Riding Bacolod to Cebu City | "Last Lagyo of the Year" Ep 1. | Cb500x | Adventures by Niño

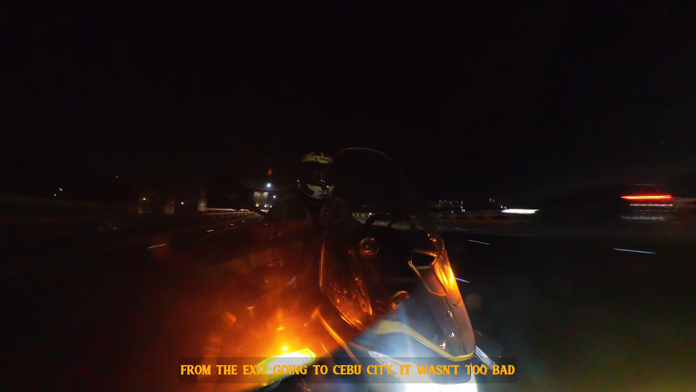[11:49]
From that place, from the exit naman niya, from the boundary, going to Cebu City, so it wasn't too bad.
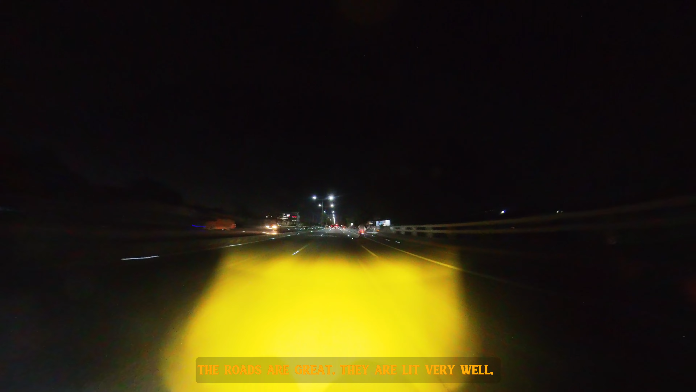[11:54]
The roads are very great. They are lit very well.
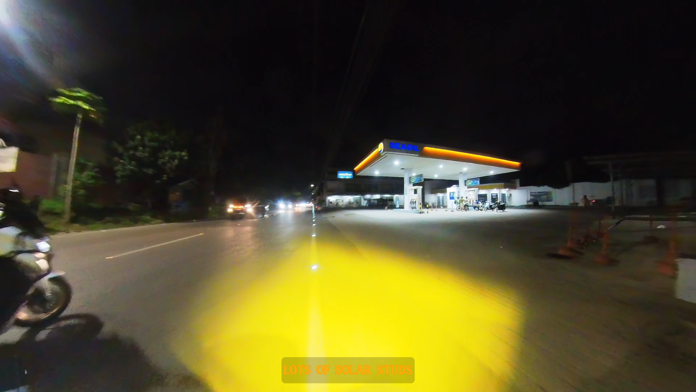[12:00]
Lots of solar studs, as in every...